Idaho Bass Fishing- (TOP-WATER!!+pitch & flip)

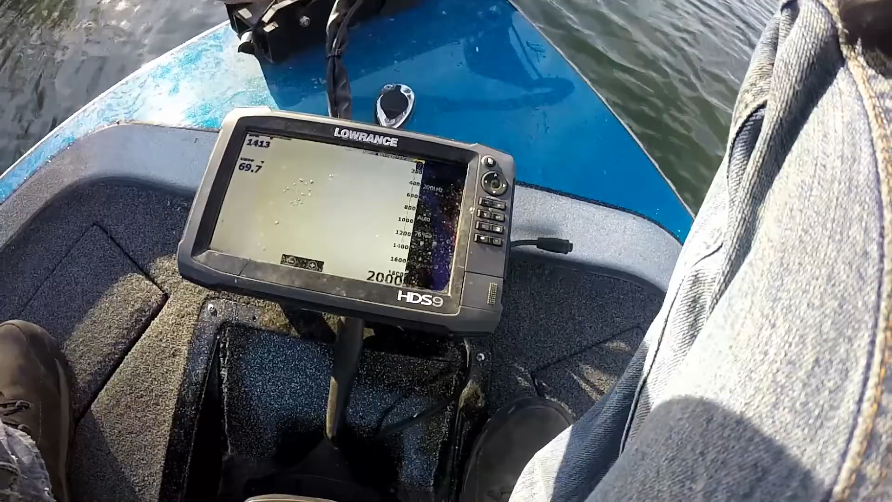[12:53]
1400 feet deep, that ain't bad. Problem's when you pinch the daggum transducer in the freaking trolling motor. Don't do that.